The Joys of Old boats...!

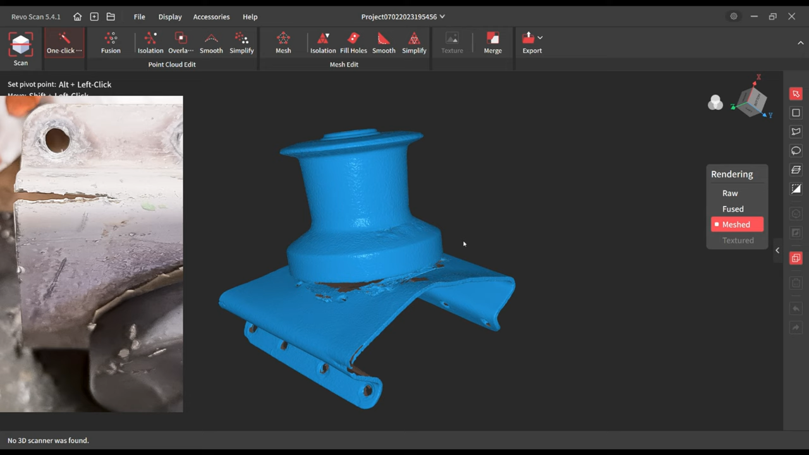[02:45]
And they're just opening up with every time it's loaded up.
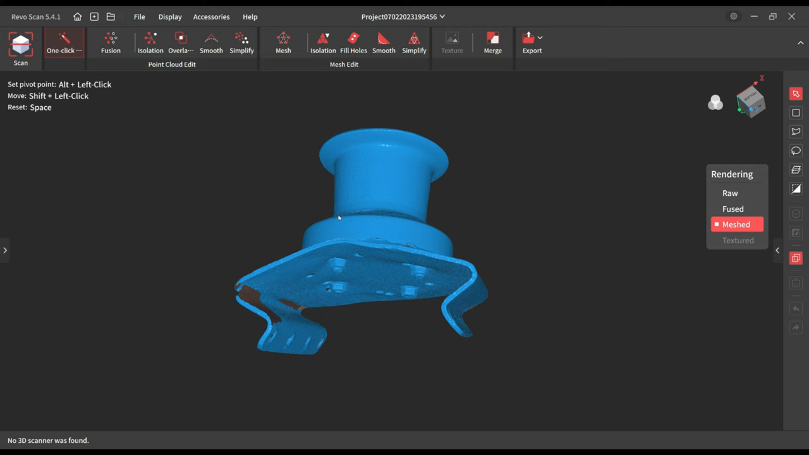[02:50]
We can see here on the 3D scan of it, you can just get a real sense of how that plate is deformed. Yeah, anyway.